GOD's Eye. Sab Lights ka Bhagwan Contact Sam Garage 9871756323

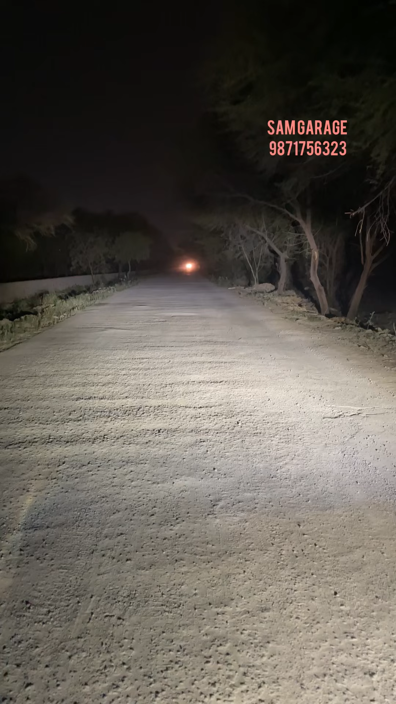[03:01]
up to 200, कोई भी आपको, मलब एकदम साफ दिखने वाला है, you can see the road, मलब रोड पे पड़ा हुआप एक पत्थर, या फिर कील भी आपको एजली दिख जाएगी,